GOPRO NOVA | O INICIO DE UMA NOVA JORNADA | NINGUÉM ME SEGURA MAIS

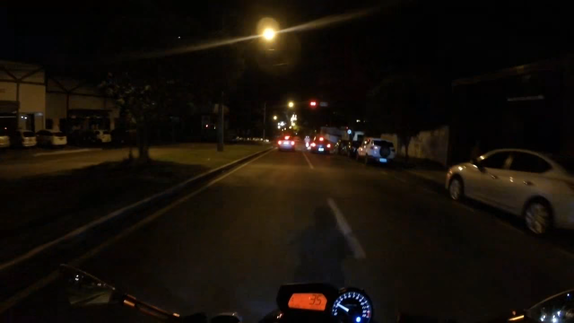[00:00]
Boa noite, galera, beleza? Bora dar aquele rolê noturno, tio. É, e hoje vocês estão notando alguma diferença no vídeo?
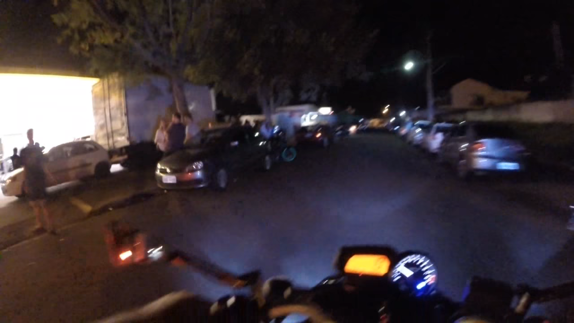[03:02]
neném. Entra aqui, mano, vamos ver de qual que é do bagulho. Nossa, o bagulho tá um fluxo aqui, velho.
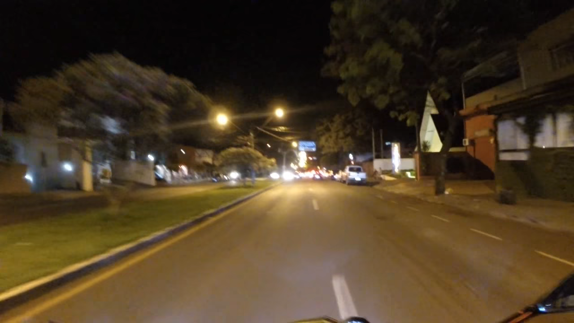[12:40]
Não, o negócio é... Vocês sabem do jeito que eu gosto de passar na porta da balada, né, mano? Já estrondamos ali também. Vamos ver se nós achamos alguma coisa aqui pra frente aqui.
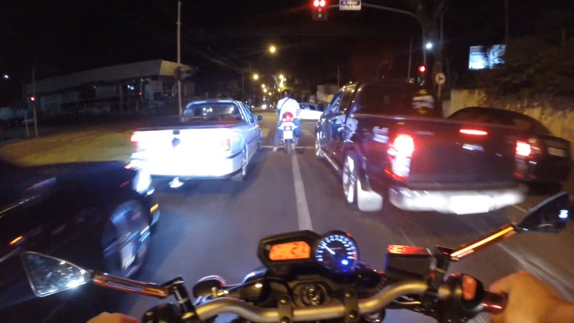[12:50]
Ó. Olha a caminhonete, tio. Olha as rodonas do bagulho.
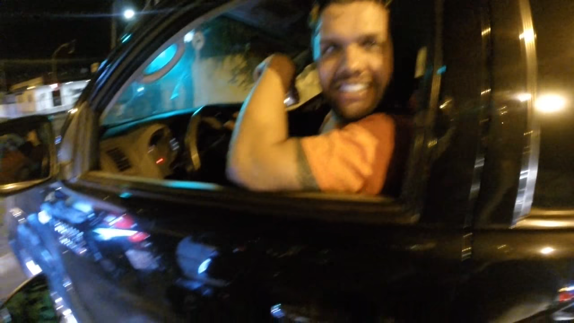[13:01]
Vai aparecer o vídeo da sua caminhonete lá no YouTube. Mike 021. Mike 021.
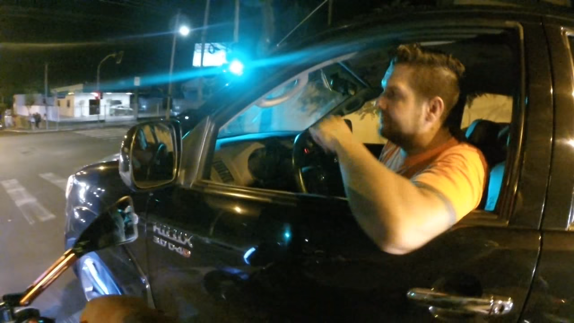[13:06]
Olha a XT cortando o giro pra nós aqui atrás. Mais uma vez.
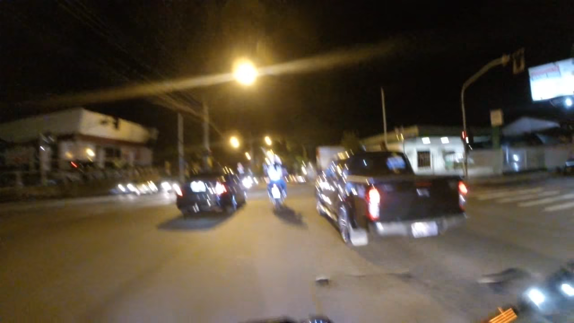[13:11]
E, meu, dá pau, vou dar pau. Tem boquinha, quer cortar giro, quer fazer graça. Aqui é um xijotão, tio. Aqui, né, tem 11 mil xijoteiros com nós aqui na garupa, parceiro. Aqui você não vai meter o louco não, rapaz.
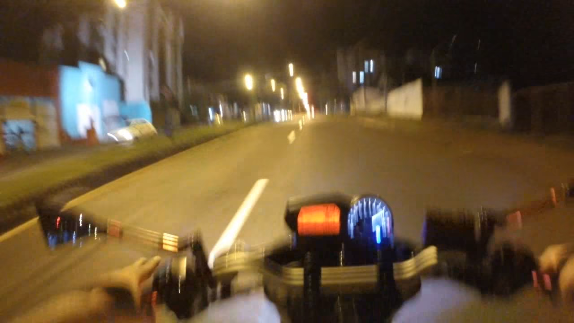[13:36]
Você não vai meter o louco em nós não, tio. Que é xijotão. Xoxota 6, parceiro. Xoxota 6, entendeu? Que não é xixi. Olha lá, ah, empina só em sinal vermelho. Quero ver botar do lado aqui. Eu raso em segunda o bagulho.
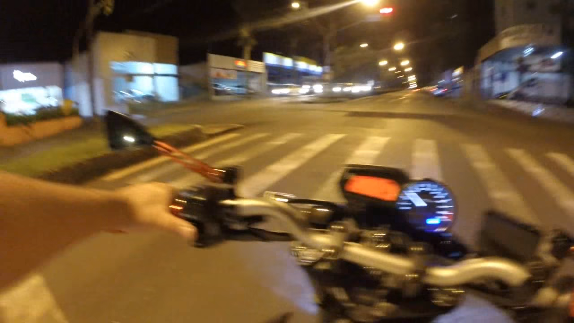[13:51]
Só grau. Que vê?
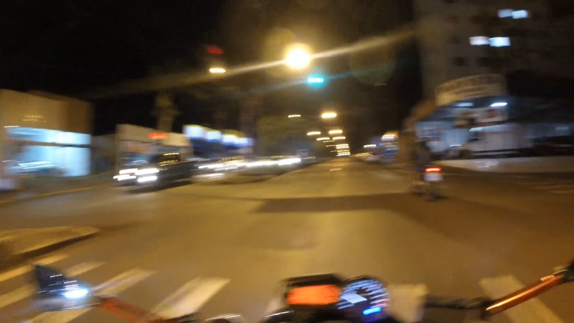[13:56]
Tomar no cu, tio.
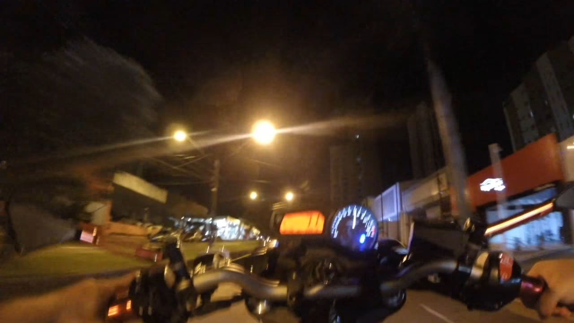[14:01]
Cusão, passou na frente, mano. Vamos ver de qual que é do posto de gasolina aqui, mano. Posto de gasolina, vamos ver a função. Ah, XTzinha. XT. Aqui é XJ, tio. XJ.
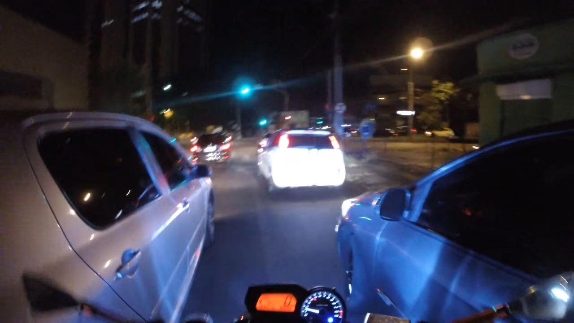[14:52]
Ó, até abriu. Vou até deixar ali só pela educação, tio. Que é esse, mano? Nossa, carro louco, tio. É um carro importado.
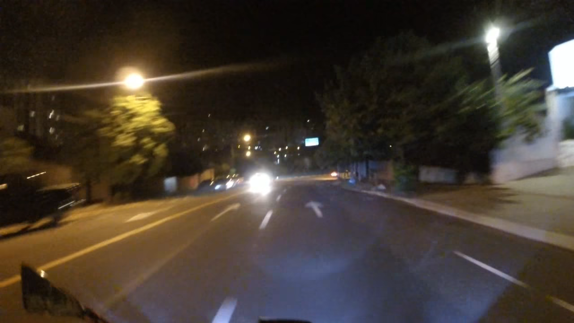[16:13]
Essa delícia. Ah, cara, esse carro aí, vamos meter o pânico nele também.
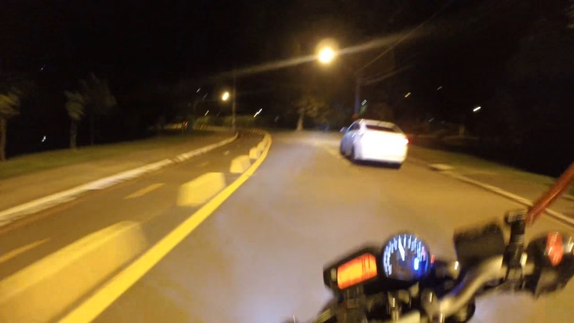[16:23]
HB20 sedã, top, tio. Só escuto os roncos, os pipocos do escape, as reduzidas, mano. Eu fico louco, tio. Não tem como você não ficar. Eu tô com calor, velho.
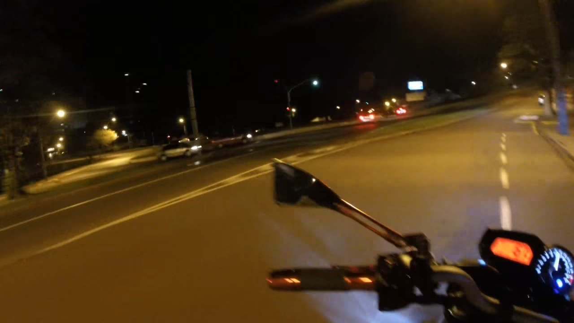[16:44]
Adrenalina da porra, mano. Puta que pariu. Bate no tanque, caralho. Passar aqui pela Avenida Maringá aqui. Amarelinho, amarelinho. Amarelinho, tem que ficar esperto, mano. Só em segunda, vai.